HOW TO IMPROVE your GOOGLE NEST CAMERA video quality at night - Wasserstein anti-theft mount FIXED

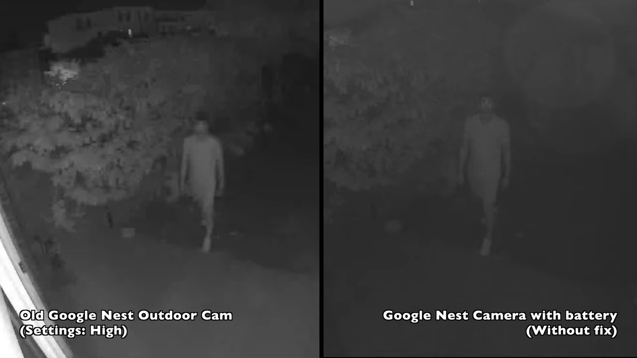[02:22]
The new camera, which is on the right, doesn't have the plastic insert yet. And you can already see that the video of the old camera looks a lot better. Now I've added the black insert between the camera and the Wasserstein anti-theft mount as I demonstrated before. By doing this, the video quality improves just like Tove Robot said. The video looks a lot cleaner and there's more contrast. Now on the left is the new camera without the black insert. And on the right is the new camera with the black insert.